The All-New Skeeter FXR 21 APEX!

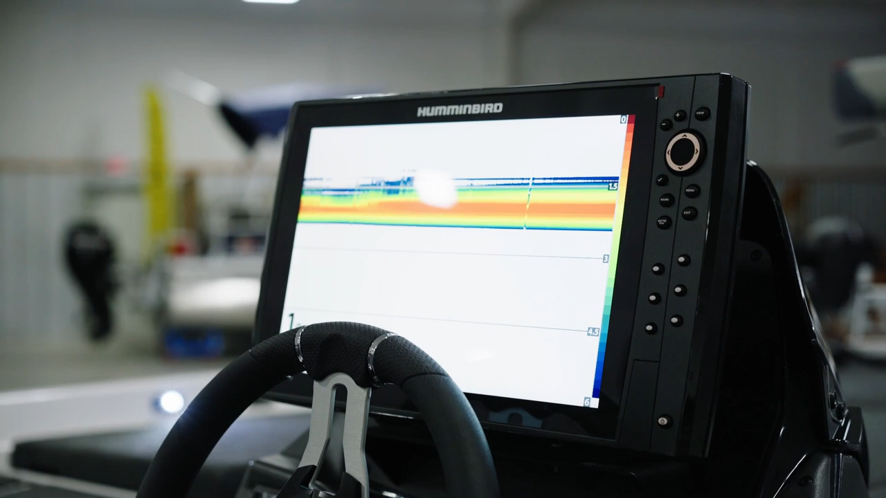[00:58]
Starting with an Apex exclusive, a huge Helix 15 mega SI at the console and a Helix 12 mega DI at the bow.